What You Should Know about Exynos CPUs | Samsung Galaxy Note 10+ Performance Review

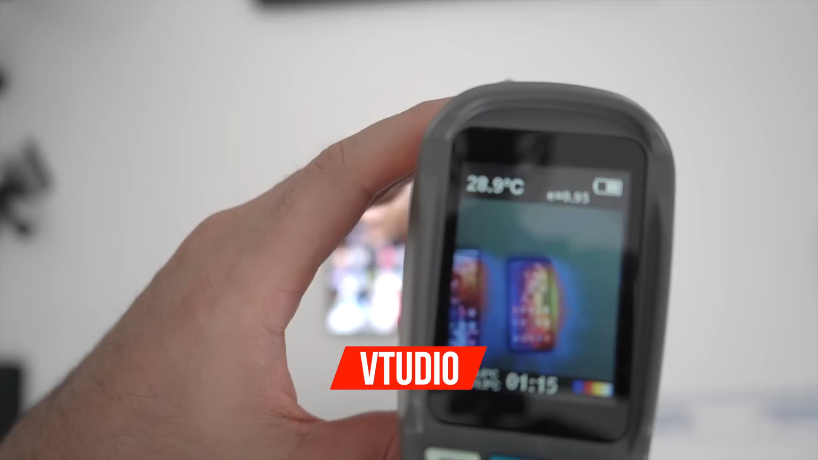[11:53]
And the S9 is 32.5 degrees as well.
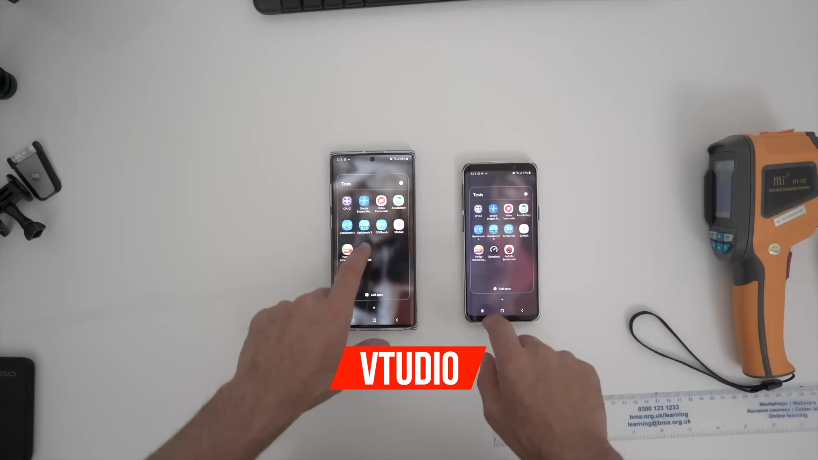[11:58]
Geekbench 5. 36 degrees on the Note 10 Plus.
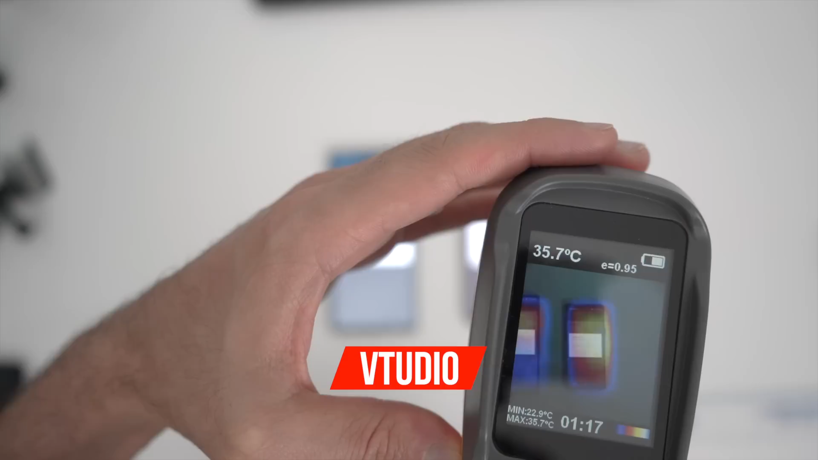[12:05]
On screen: spot 35.7°C, max 35.7°C, min 22.9°C
And 36.6 is the hottest area. So it seems like the hot area of the S9 is this area here.